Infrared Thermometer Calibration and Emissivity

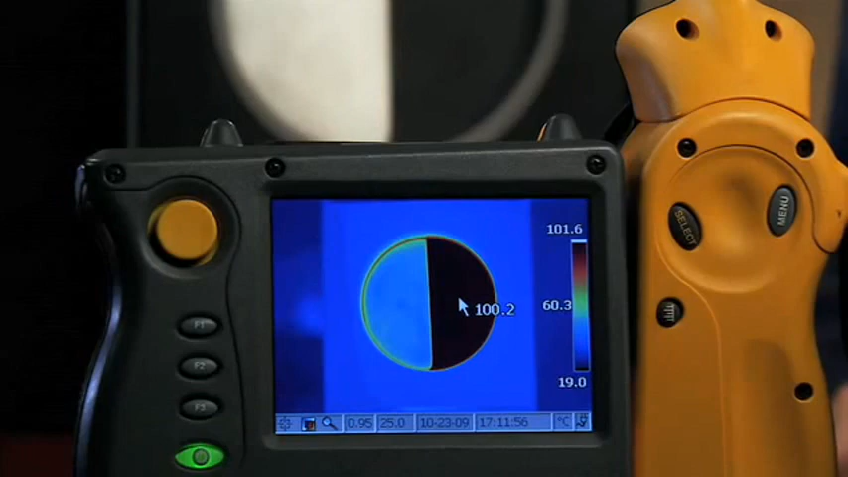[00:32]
Let's take a look at an example of this with the Fluke thermal imager.
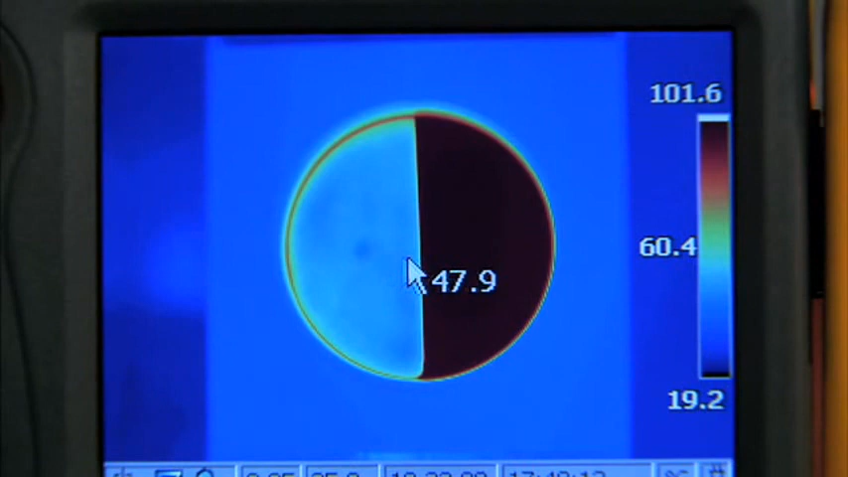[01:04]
What it means is that we need to know the emissivity and be able to match the surface's emissivity with our IR thermometer. This is kind of hard to do, though, because surfaces generally don't have a fixed emissivity.